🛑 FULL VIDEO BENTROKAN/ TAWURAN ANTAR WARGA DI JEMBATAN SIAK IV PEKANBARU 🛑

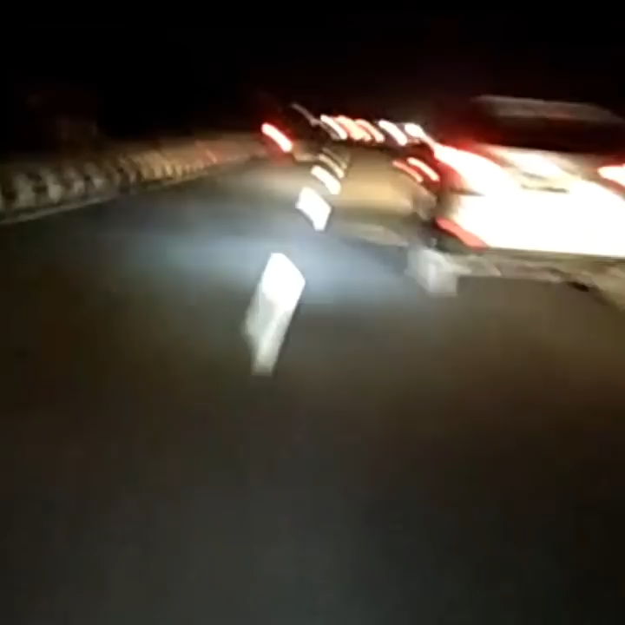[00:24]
Banyak bang. Cukup ramai. Tidak tahu apa penyebabnya. Tadi ada yang bilang bahwasannya tawuran. Nah, nih. Ada bawa samurai di situ, bang.
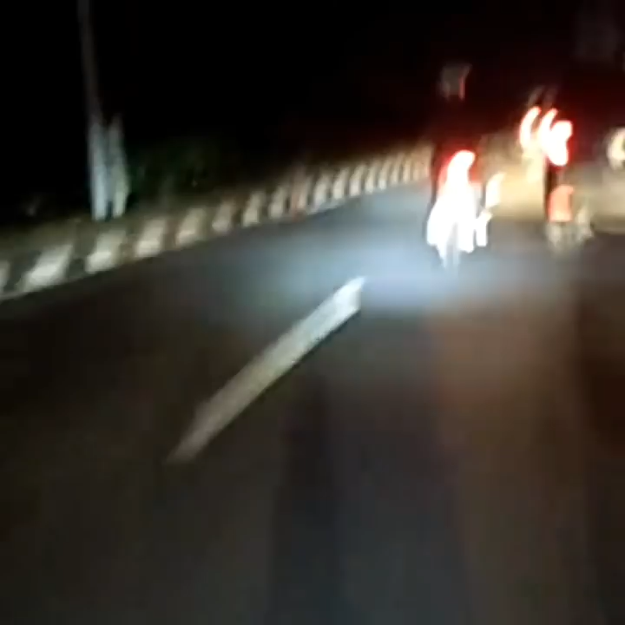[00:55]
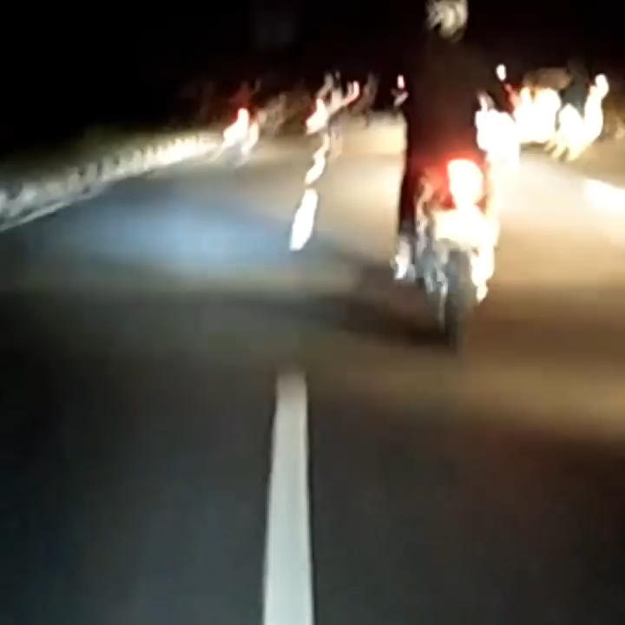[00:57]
Nih, tengok di tangan-tangan mereka ya, tangan-tangannya.
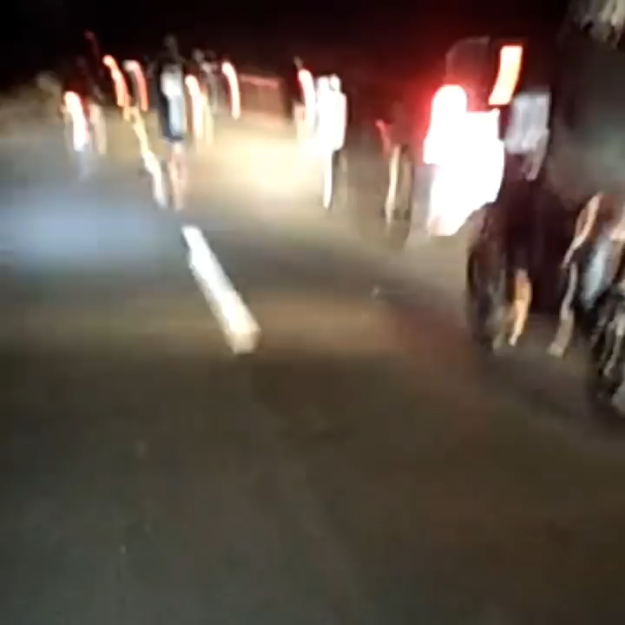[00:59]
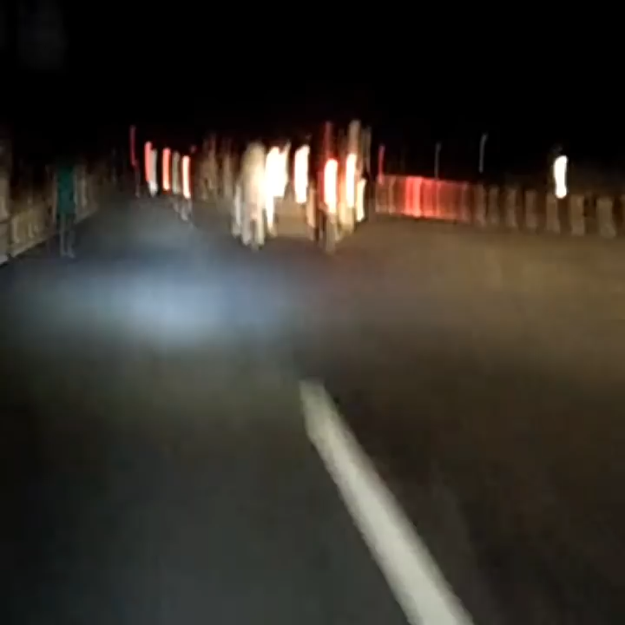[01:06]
Nih. Inform jalan ke Jembatan Baru ditutup.